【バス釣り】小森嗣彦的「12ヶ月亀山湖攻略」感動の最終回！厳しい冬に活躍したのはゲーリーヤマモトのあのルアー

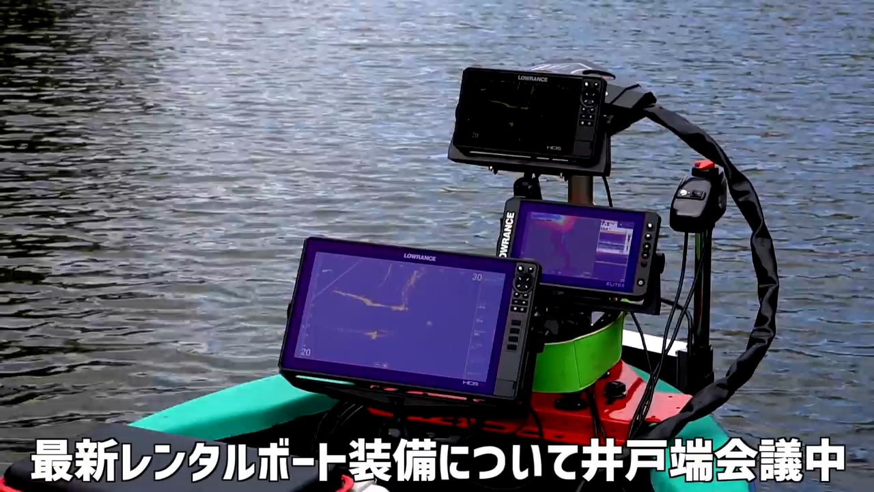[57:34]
あっちの左側が先ですかん?えっと左端側右端側上に5マイナス5って書いてあるでしょ斜めの線あるでしょ斜めの線の付け根が自分の位置ですはぁだからこういう風にこういう縦で幅はこういう感じ自分の位置がここで前90度